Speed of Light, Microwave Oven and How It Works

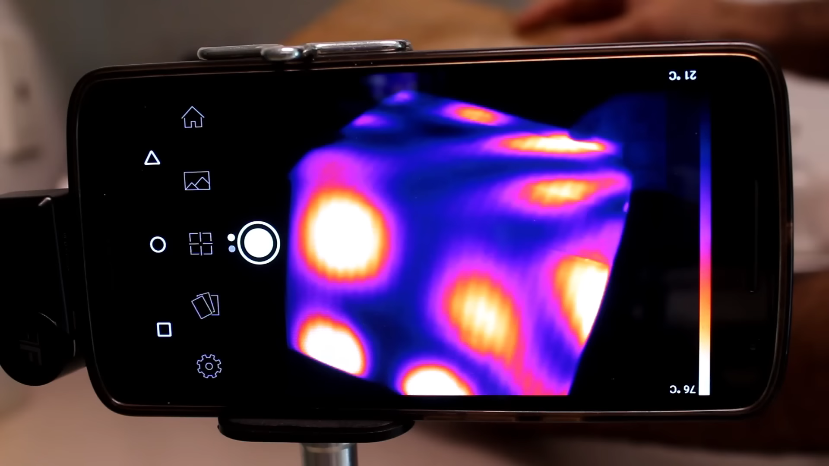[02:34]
On screen: scale top 76°C, scale bottom 21°C
Wow, look at this This heat pattern gives you a very good idea of the electromagnetic waves inside the chamber Now if I just measure the peaks between two closest hotspots It would be half the wavelength of the waves in the chamber
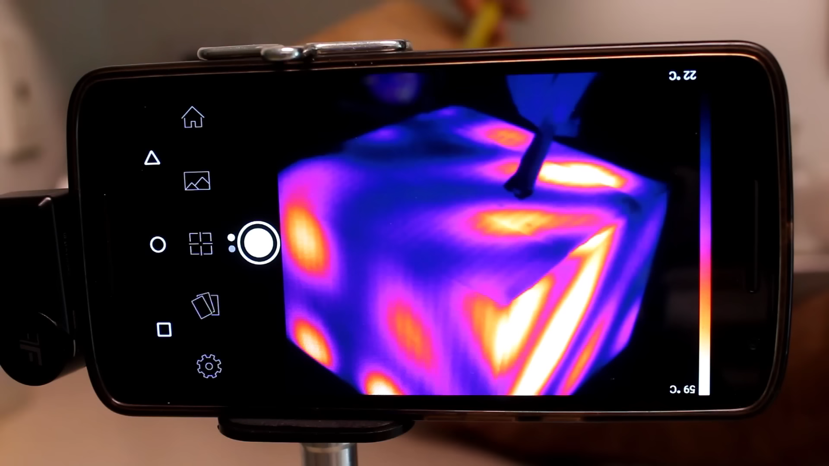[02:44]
Which is around 6.3 cm So a full wavelength is 12.6 cm
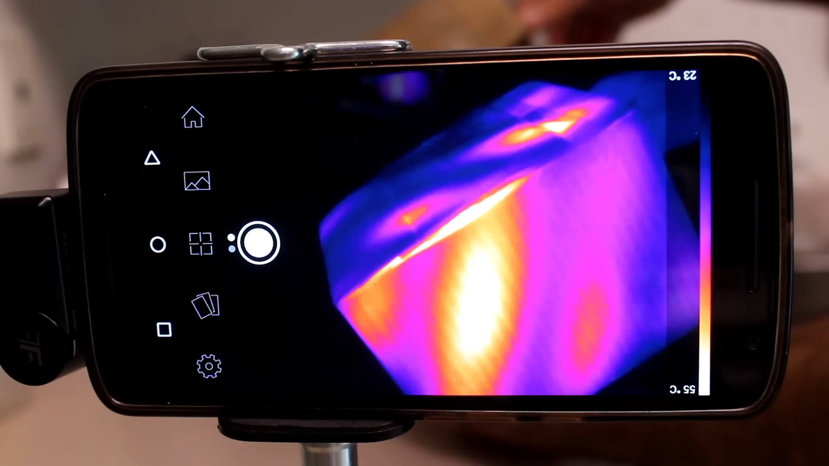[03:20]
On screen: scale top 55°C, scale bottom 23°C
you can understand why the oven has a rotating plate This makes sure the food is heated more evenly Let's try again with rotation
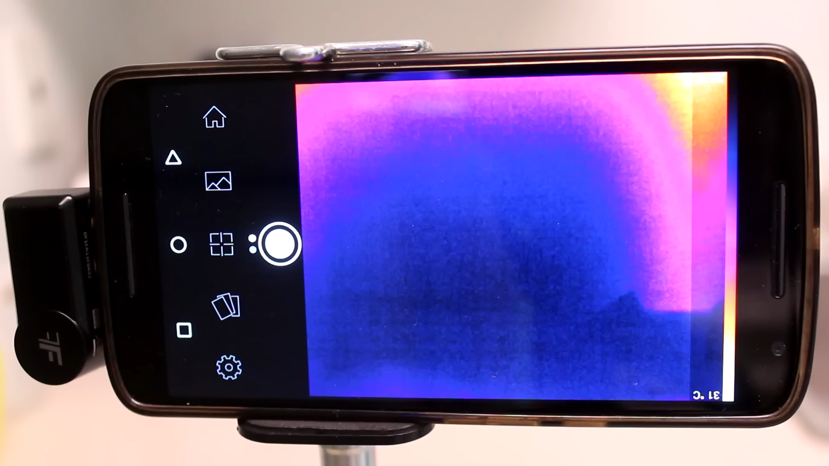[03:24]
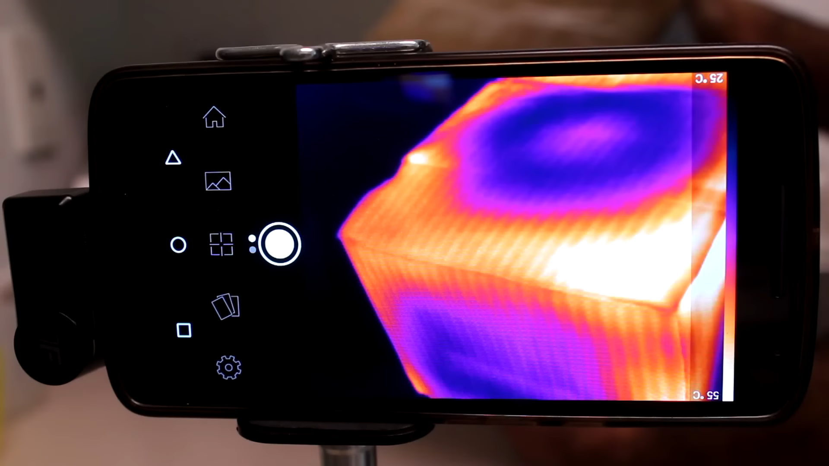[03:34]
On screen: scale top 55°C, scale bottom 25°C
There Well, still some large areas are not heated as well as the others
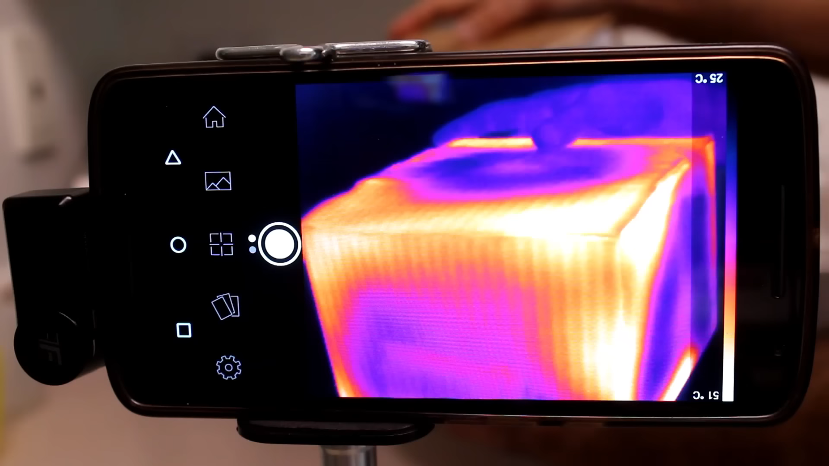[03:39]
So you better mix the food halfway and reheat
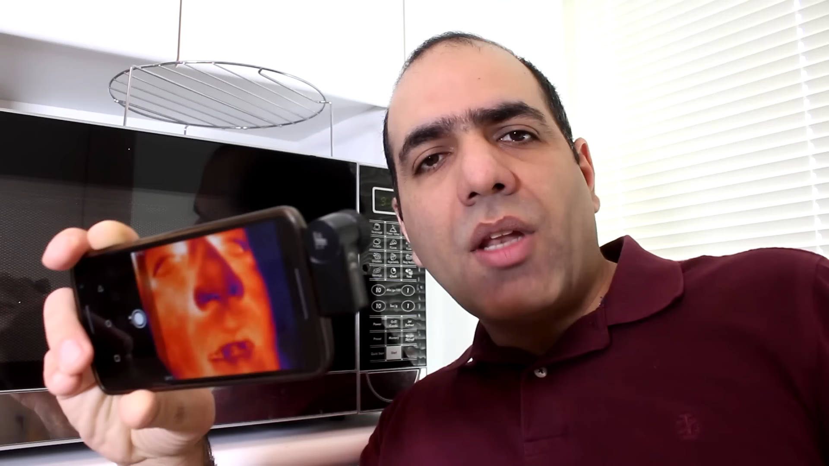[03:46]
Now not everybody has a thermal camera But
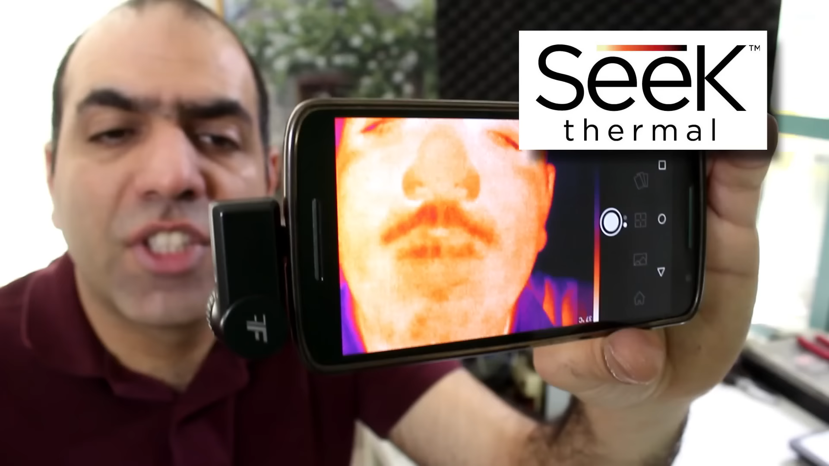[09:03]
sick thermal camera is an awesome tool for troubleshooting and research So I pass two of them to my beloved patrons at
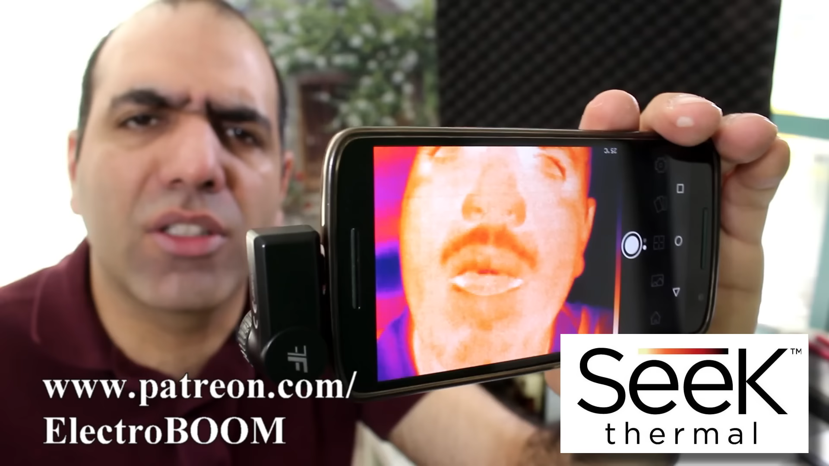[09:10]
patreon.com Also I leave a link to the products in my video description Patrons man,